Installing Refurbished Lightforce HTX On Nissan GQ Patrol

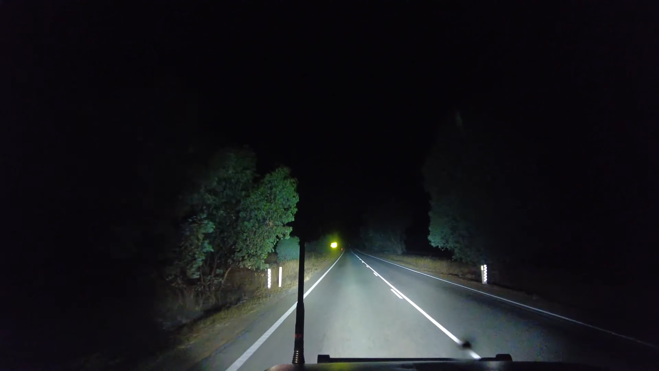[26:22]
low beam as you can gather and then bam and that's the LEDs the signs definitely reflect back I remember why I upgraded the lights but since the refurbishment the LEDs are way better way better colour without the spotties well without the centres that's with the centres back on without the this is the LED ring off